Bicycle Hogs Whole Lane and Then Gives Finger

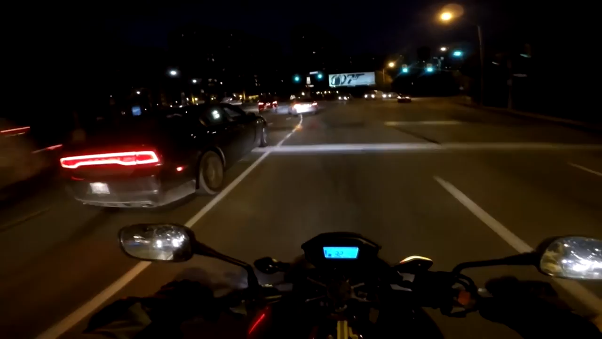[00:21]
Why are you taking the whole lane? Well, this is ridiculous. How do you pass this guy? I don't understand why this is happening.